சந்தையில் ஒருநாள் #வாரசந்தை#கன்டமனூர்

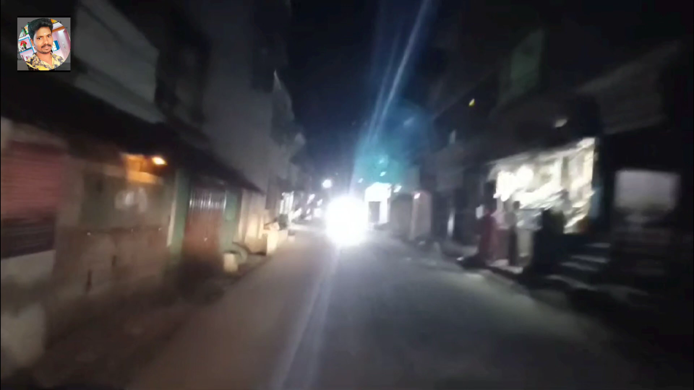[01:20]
இப்போ நம்ம அந்த சந்தைக்கு தான் போய்கிட்டு இருக்கிறோம், காய்கறி தாங்க வாங்கிறதுக்க வேண்டி.